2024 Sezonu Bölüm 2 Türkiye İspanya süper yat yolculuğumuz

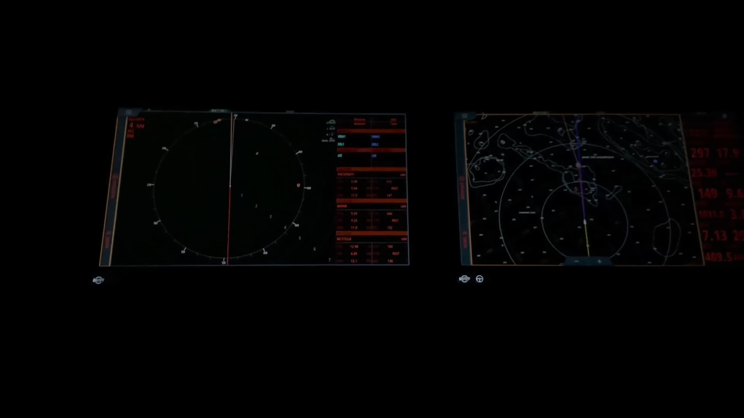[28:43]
Sadece tersine böyle gıcırtılar diyorsunuz. Radyo sistemleri çok iyi değil. Bakalım. Bak mesela şu an siz göremezsiniz büyük ihtimal ama önümde şu anda 2, 3, 4, 5 tane falan balıkçı olacak.
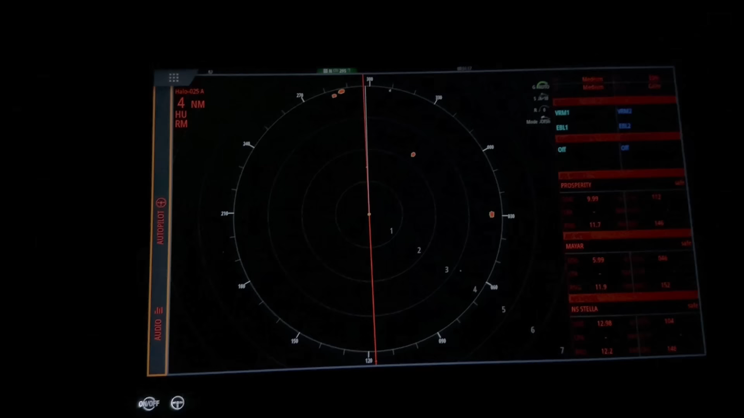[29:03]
Radarda 1, 2, 3, 4 tane var. Bir tane daha ileride var. Onun ışığını görebilirim ama kendisini seçemiyorum şu anlık. Bakalım. Seyrimiz devam ediyor. Neler bekleyecek? Gece boyunca göreceğiz. İlerleyen saatlerde tekrardan bir update yaparım.